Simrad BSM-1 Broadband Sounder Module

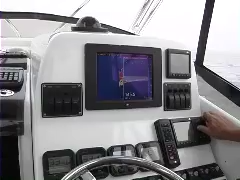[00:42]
So here we are looking at the broadband sounder. It's operating at 50 kHz, and we've got a depth of 472 m below the transducer. There are two thermoclines here where we are at the moment, one at around 50 to 55 m,
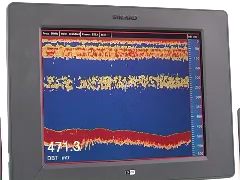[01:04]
and a much weaker thermocline between 200 and 250 m. And this is a fairly normal occurrence out here. Further testing with the broadband sounder module allows us to move inshore a little bit now where we've come away from that deep canyon that is still visible on the screen at around 1,600 feet, right over to the left-hand edge of the screen.
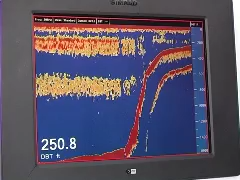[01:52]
And we had the very sheer underwater cliff or the canyon coming up. So we went from 1,600 feet down to 200 feet very quickly indeed. Greg Stonesbury from AFCO Manufacturing. We're out here off California on a 31-foot contender testing the new Simrad broadband sonar.
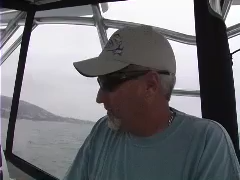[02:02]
And I'm sitting here looking at some hard bottom that we've got. Approximately 30 meters of water here. We've got some hard rock structure on the bottom. Actually picking up quite a bit of bait fish. Also seeing quite a bit of sand bass and calico bass as well as a little bit of kelp.
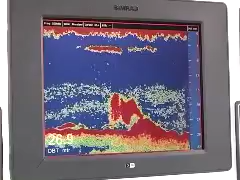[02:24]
And pretty incredible definition on this unit. I've looked at a lot of different up and down sonar before, but this is an incredible definition. We're seeing some big bass now below the bait fish. Actually just going through some bait fish right now as we come up over the hard bottom. We've got some hard rock structure here sitting over a sand bottom.
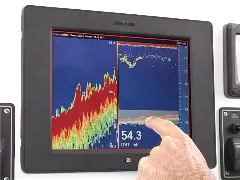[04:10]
What are we seeing here with the fish and the bait fish on the top? Well, what you've got here is you've got the actual rock right there. You can see there's a piece of hard structure on the bottom. Here you can see where the bottom line gets real thick indicating that there's hard bottom. And then there's some little schools of fish around it. And then there's a bunch of stuff up in the midwater. You see all this bait fish up here in the midwater. Probably mackerel, maybe sardines. And it's funny that this fish will hang over that hard bottom. Even though that hard bottom is 50 meters below them, they'll still hang right over the top of it. There again, you can see it clearly on the zoom. You can see the hard bottom right here where the line gets thicker.
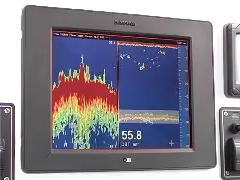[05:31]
But yet, with the broadband, you can distinctly see that thicker area where the rock is. And even though it's only a couple of three feet high, that kind of thing can hold a lot of fish. And it's important to be able to know where that hard bottom is because look where all the bait is, right over the top of the hard bottom. Yeah, that's great.
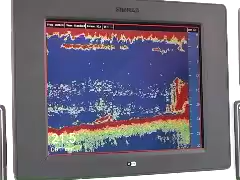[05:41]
See those rocks come right up out of the sand, all the life right over the top of the hard bottom. So, Greg, what did you think of it today?